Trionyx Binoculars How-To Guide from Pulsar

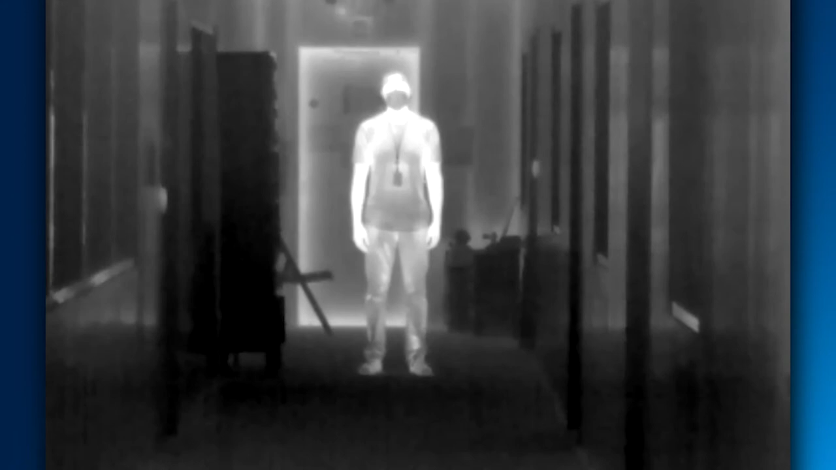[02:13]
This mode is actually pretty simple as it's a fixed focus and cannot be adjusted. This mode is primarily used for quick identification over long ranges. Now if you switch it to the digital channel this unit utilizes the manual focus.
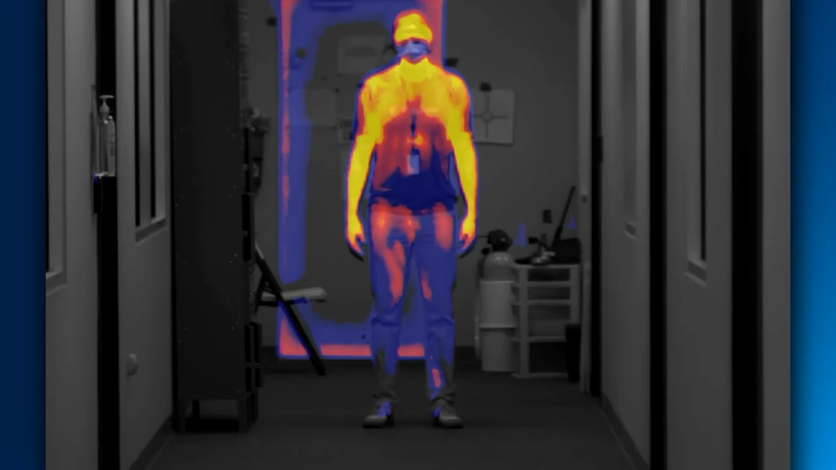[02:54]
If that is the case you simply use the focus adjustment again to match up
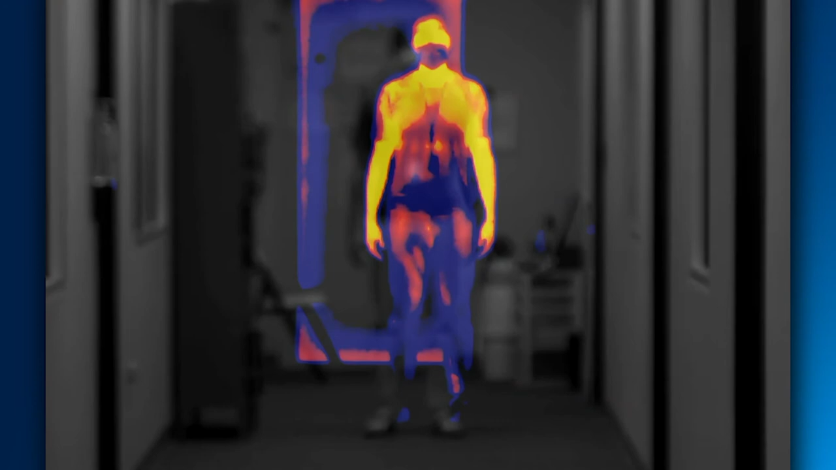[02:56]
the thermal overlay over the top of the digital image.